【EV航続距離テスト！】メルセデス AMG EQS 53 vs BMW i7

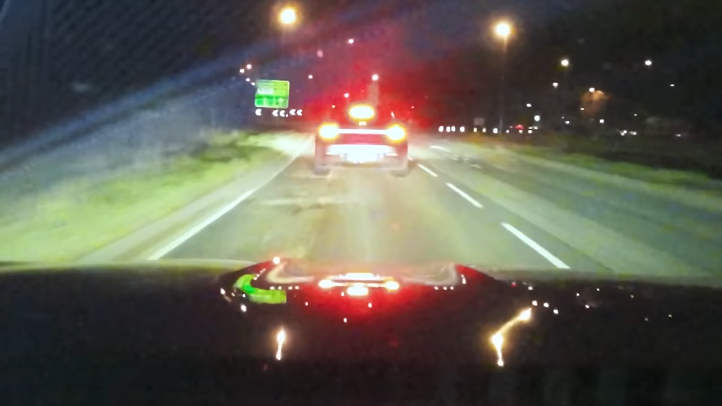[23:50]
Big pothole. The roads in the UK at the moment are terrible. There's potholes everywhere. Hopefully I haven't damaged a rim. Okay, so I'm just coasting along now at 50.
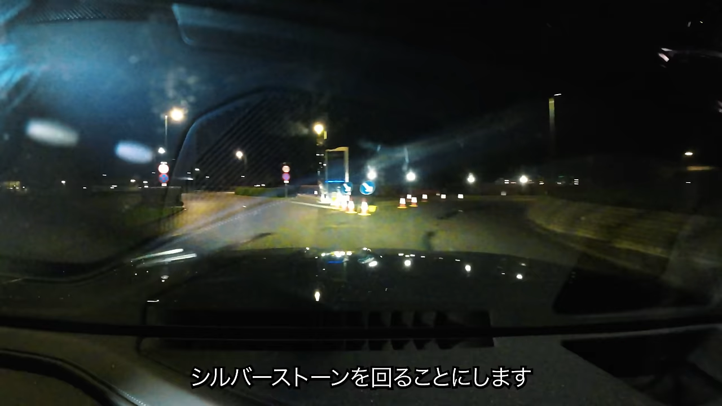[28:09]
so I'm turning into Silverstone Racing Circuit because I know there's a charge around here. Looks like I'm gonna make it, but that is not the idea of the challenge.
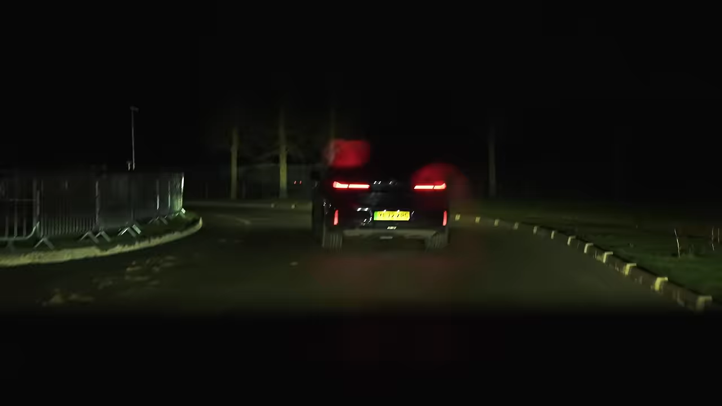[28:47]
Okay, I've been driving on no battery for about 1 mile because it was around 290 miles when it said zero battery, zero range.
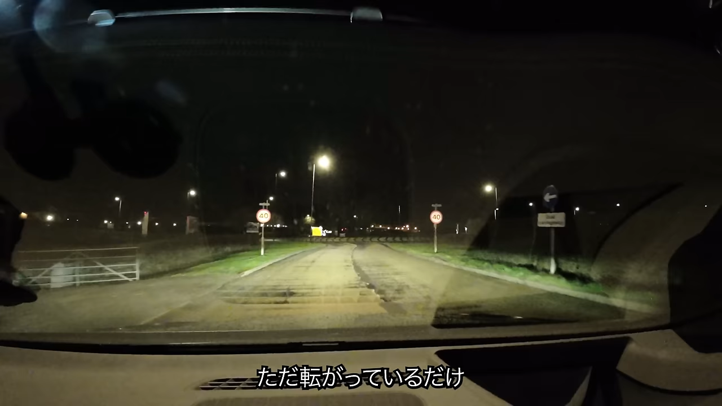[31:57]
I'm just rolling to a standstill.